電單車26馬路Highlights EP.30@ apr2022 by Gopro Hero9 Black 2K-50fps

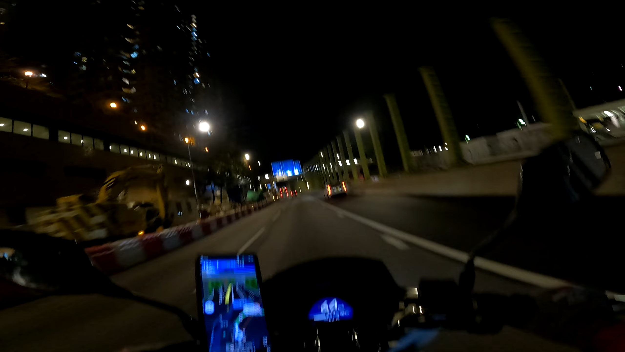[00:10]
大家好,又隔了很久才來到新的一集因為太忙的關係,想剪片也有心無力今晚有突發問題需要解決,所以就要到葵衝走一轉已經是晚上十點多,我的專注力已經下降了很多有得選,我就想舒舒服服在家就算了
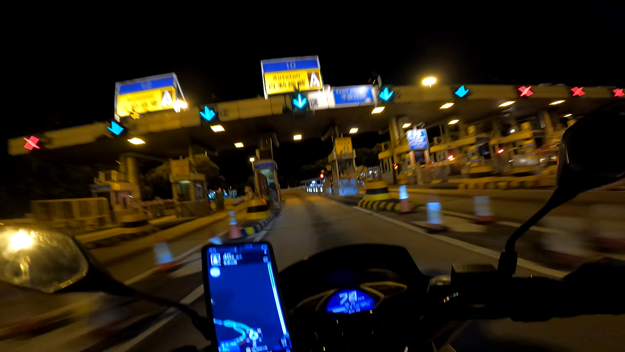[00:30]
過完我韜韜就要剪去左線入葵衝我對葵衝沒什麼印象,通常都是因為工作才會來到對葵衝第一樣想起的東西是貨櫃碼頭和很多工廠大廈我還記得在葵青劇院看過舞台劇,
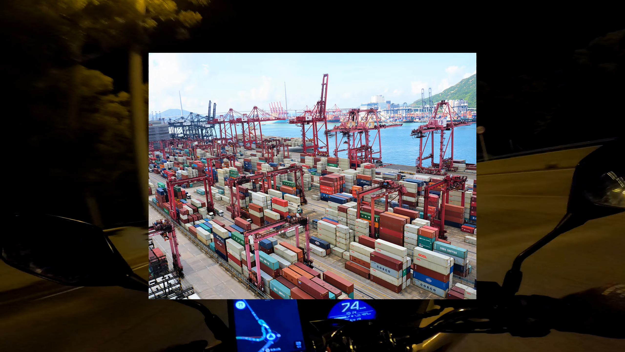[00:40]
不過都是很多年前的事轉入大連排道,之後就會見到全部都是工廈,亦都很快回到目的地雖然我想速戰速決,
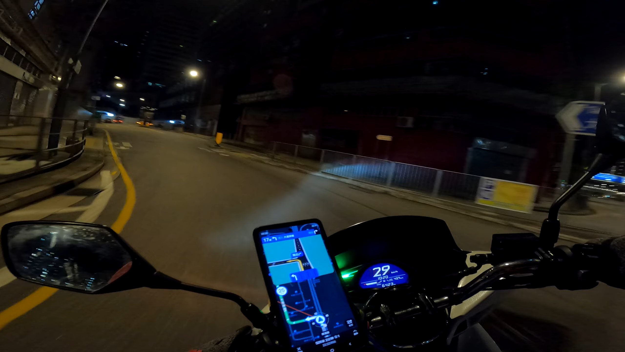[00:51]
快點解決了問題不過晚上開車都不可以太急進何況還要走平日沒有走開的路真是想快都不敢快
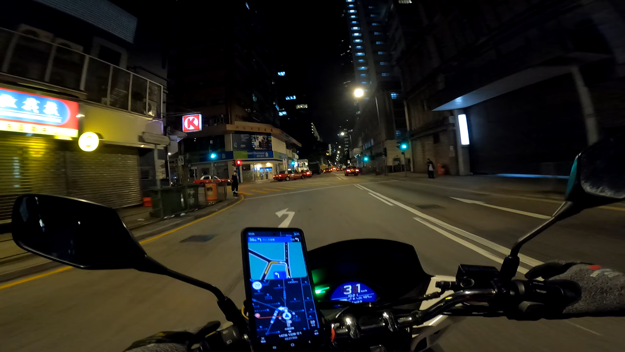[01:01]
轉了兩個靈灣就到了,目的地都是工廈沿途還見到小食店未關門,早知留內少少吃小食才走想不到這裡這麼晚都還有人氣,可能因為還有人未下班整條路都是的士來的,不過右邊馬路就有位師兄踩單車我想他體能一定好我很多踩單車我都只是夠膽踩單車勁話說話,最近一晚試過走路上山,很快就不夠氣要休息了看來都要跑多些捕捏器
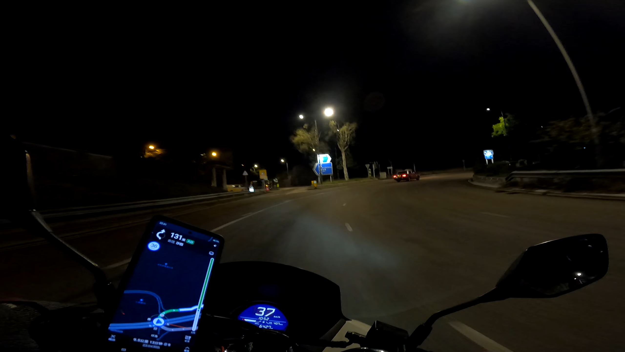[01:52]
轉左再轉右,走過一個不像匯船處的匯船處假設沒有GPS導航,只是靠看路牌去某個目的地車速真的要走慢一點,不然就很容易看錯路牌當然,今時今日我們可以用電話做導航其實都真的挺幸福的
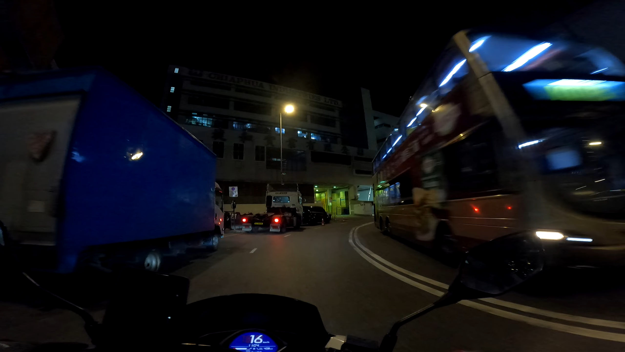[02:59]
想不到這個時間還有位泊車近幾個月我都很少在這裡找到位可能因為經常下雨,
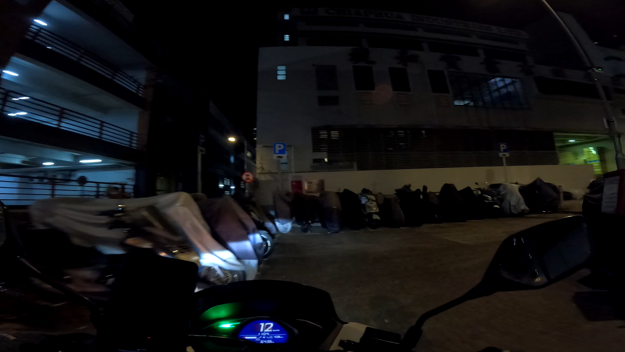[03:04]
而且我回來都過了9點本身有位都被其他師兄拍了要注意,
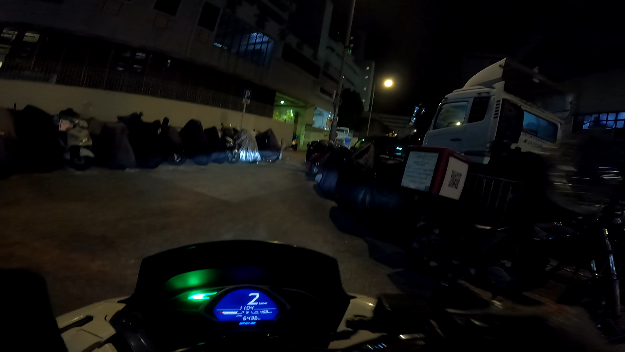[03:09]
現在的告票是可以事後才記出的不要以為沒有見到牛肉缸就是安全除了骨位,